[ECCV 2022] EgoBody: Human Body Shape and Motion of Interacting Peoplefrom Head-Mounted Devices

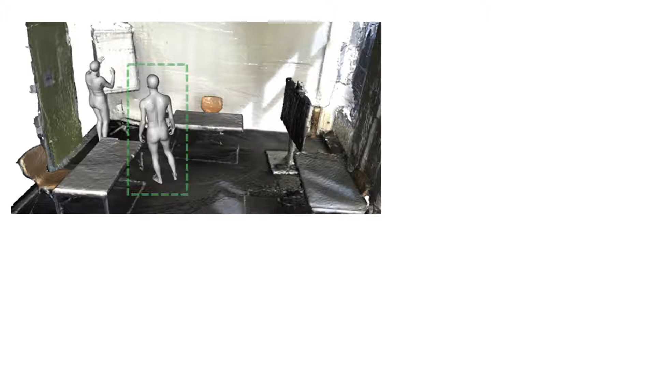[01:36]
we ask one subject to wear a HoloLens 2 headset and capture the first-person view images of the second person.
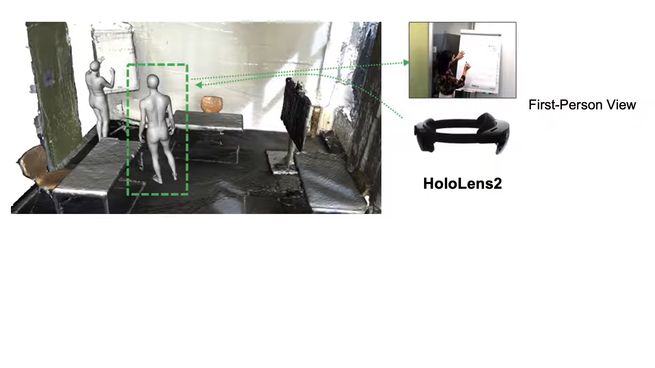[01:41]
Meanwhile, the HoloLens also tracks eye-gaze of the camera wearer. Three actual kinetics capture the interactions from multiple third-person views.
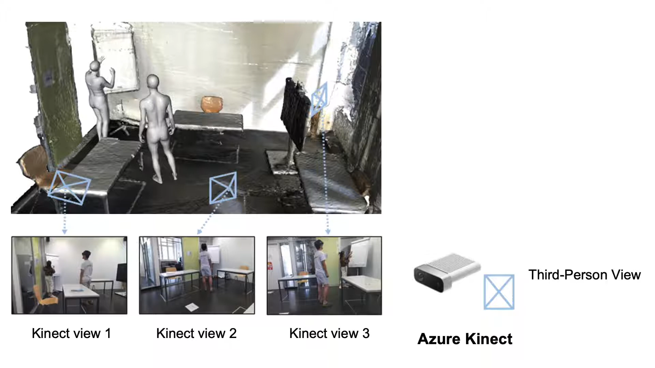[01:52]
Given the multi-view RGBD videos and the HoloLens images,
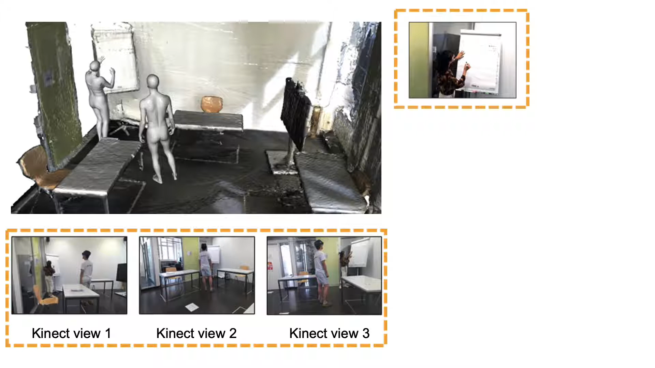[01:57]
we reconstruct the 3D full-body shape and motions for both interacting subjects.
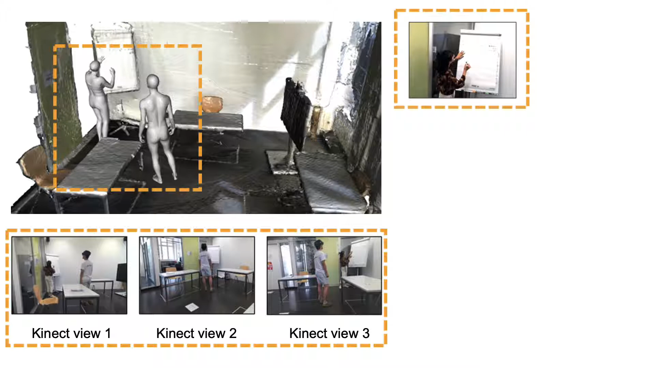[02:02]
We leverage EgoBody to introduce the first benchmark for 3D human pose and shape estimation from egocentric view images.
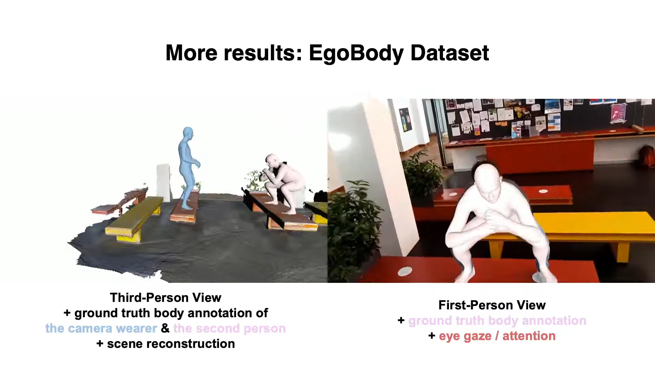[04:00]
from both the egocentric view and the third-person views, with high-quality 3D full-body pose,
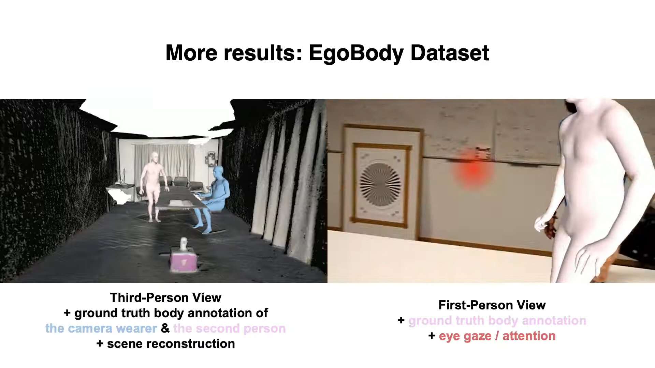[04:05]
shape, and motion annotations for all interacting subjects,
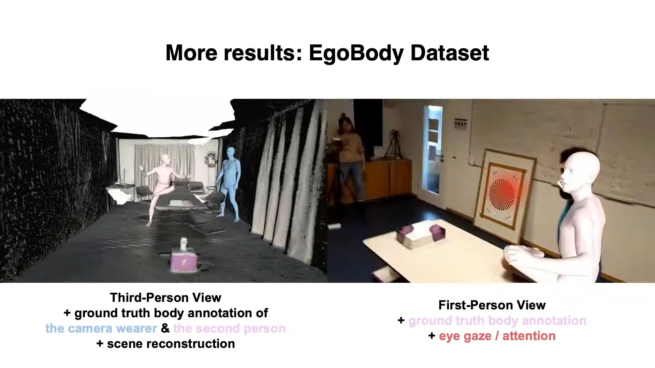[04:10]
accompanied by eye-gaze tracking of the camera wearer. With this dataset, we introduce the first benchmark for 3D human pose and shape estimation from egocentric view images,
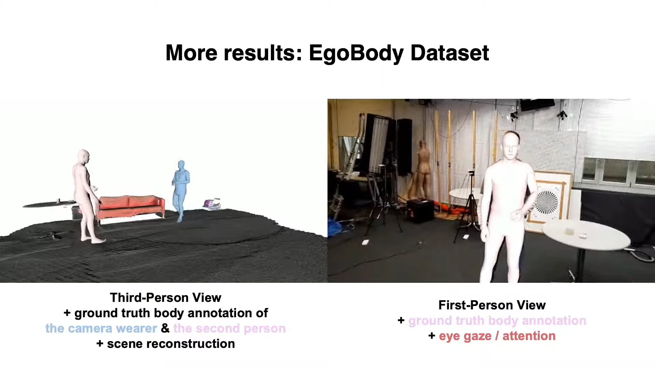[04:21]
reveal the limitations of existing methods,